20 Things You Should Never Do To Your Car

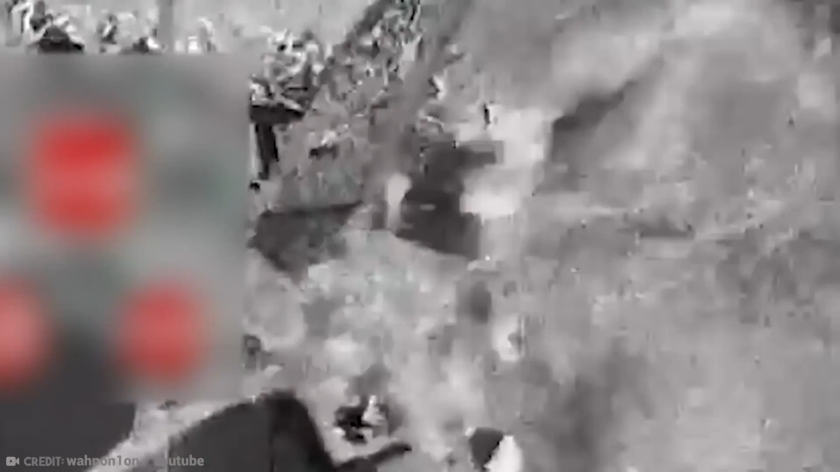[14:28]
Gasoline vapor, shown in the movie as a black cloud, is extremely flammable and ready to combust at any time.